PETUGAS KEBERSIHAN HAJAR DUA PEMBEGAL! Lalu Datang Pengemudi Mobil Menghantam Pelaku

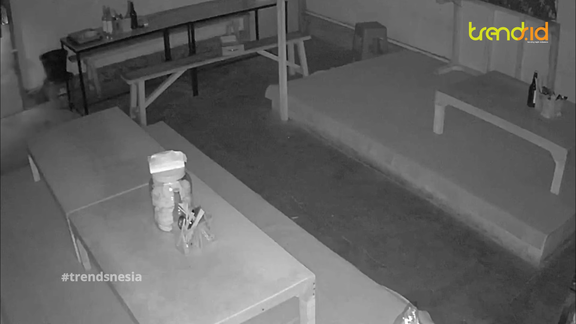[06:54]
Kesal sering kehilangan tabung gas di warungnya, Kecamatan Kajen, Kabupaten Pekalongan. Pemilik warung akhirnya memasang CCTV agar bisa melihat pelaku. Dan akhirnya wajah pelaku terlihat jelas saat kembali datang mengincar tabung. Namun pemilik kali ini tak menyimpan satupun tabung dan barang berharga lainnya. Pelaku kini sedang diincar para warga.